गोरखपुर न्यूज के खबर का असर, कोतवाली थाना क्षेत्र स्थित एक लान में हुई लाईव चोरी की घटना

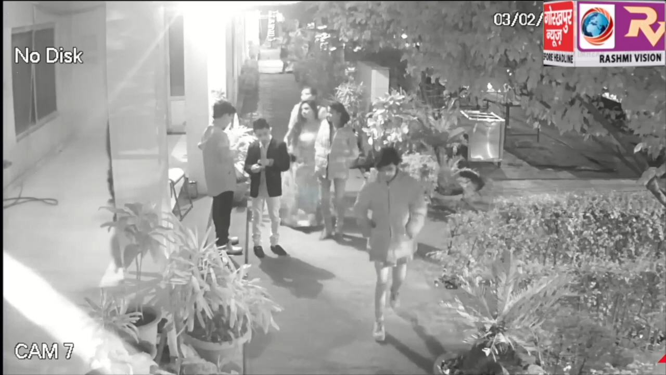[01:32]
के पहले रेकी और चोरी की घटना को अंजाम देने के बाद बाहर जाने तक की मिनट टू मिनट पेश है। ये खास रिपोर्ट शाम 8:02 पर पहले लड़की लान में एंट्री करती है, उसके ठीक लगभग 30 सेकंड बाद एक लड़का एंट्री करता है। 8:05 से 8:07 तक लड़की द्वारा रेकी किया जाता है।